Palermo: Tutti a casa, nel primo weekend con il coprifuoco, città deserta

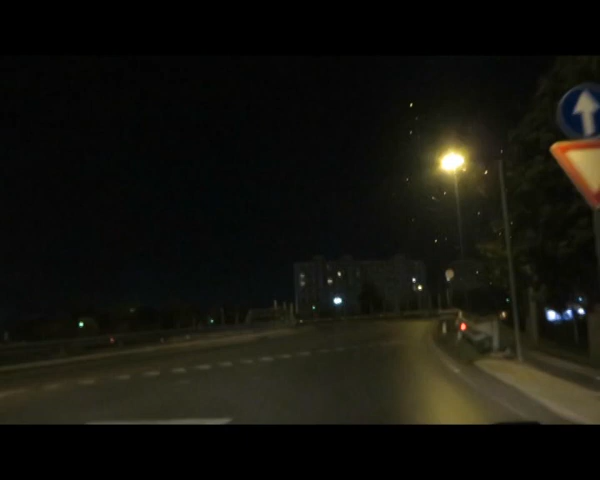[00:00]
Ieri sera nel primo giorno di weekend con il coprifuoco Palermo era deserta, niente auto, niente pedoni in giro, tutti chiusi in casa in attesa che l'emergenza coronavirus passi.